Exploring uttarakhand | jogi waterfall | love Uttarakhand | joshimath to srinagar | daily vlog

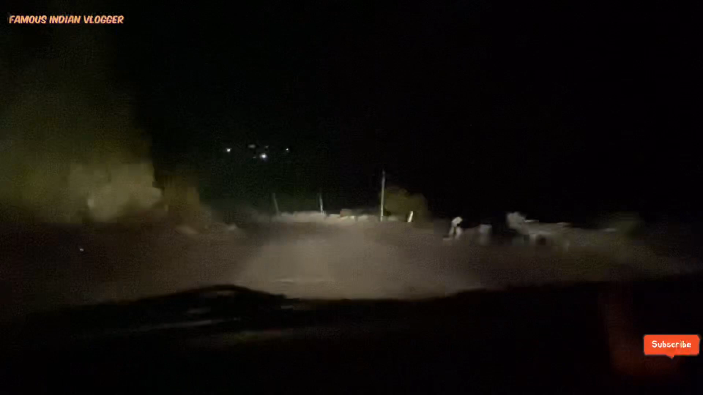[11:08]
असं फिर इदा करा श्रीनगर ही रुकेंगे जितने अज भी इस बार भी वापसी च भी, पहले भी श्रीनगर ही रुके से, असं श्रीनगर रुके से ना, हाँ जी, तो
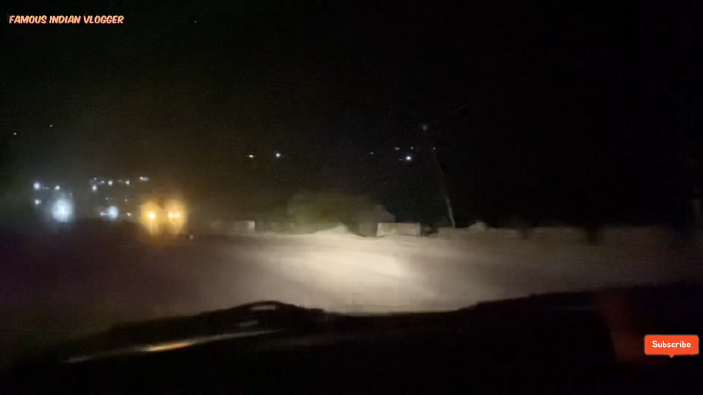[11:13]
ਹਨੇਰਾ ਹੋਇਆ ਪਿਆ, ਬਾਰਿਸ਼ ਵੀ ਹੋ ਕੇ ਹਟੀ ਹੈ ਤੇ ਮੈਨੂੰ ਲੱਗਦਾ ਥੋੜ੍ਹੀ ਦੇਰ ਪਹਿਲਾਂ